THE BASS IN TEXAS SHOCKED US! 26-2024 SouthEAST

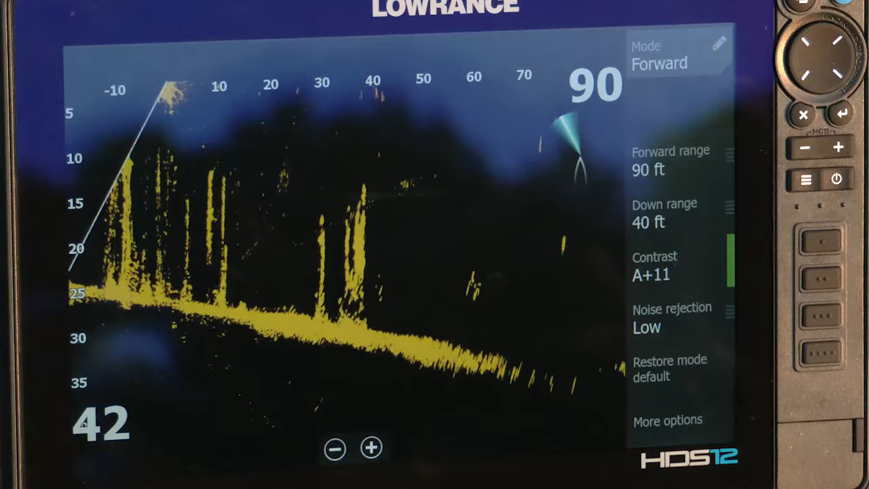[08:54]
But finding these fish, you know, using that active target too, scanning around, is really vitally important.
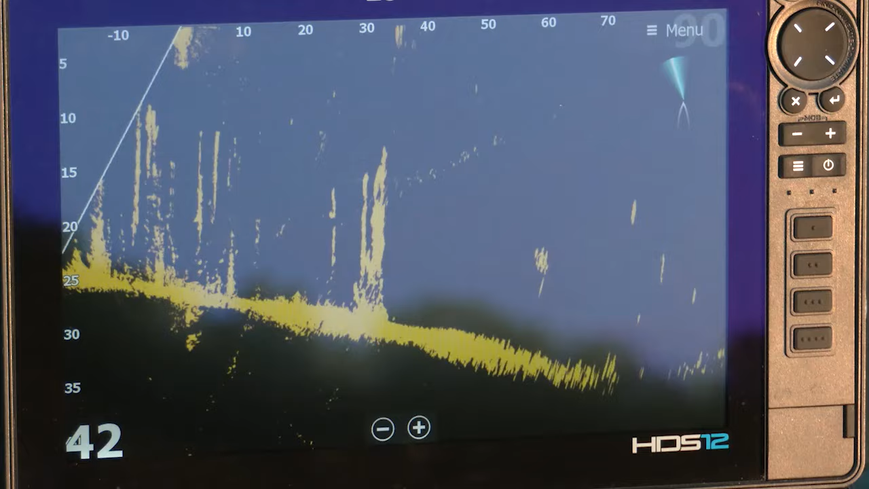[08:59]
You can actually see these fish hit. But the one big key, probably more so than anything, is turning that Motor Guide Tour Pro on high and covering water until you start seeing those fish.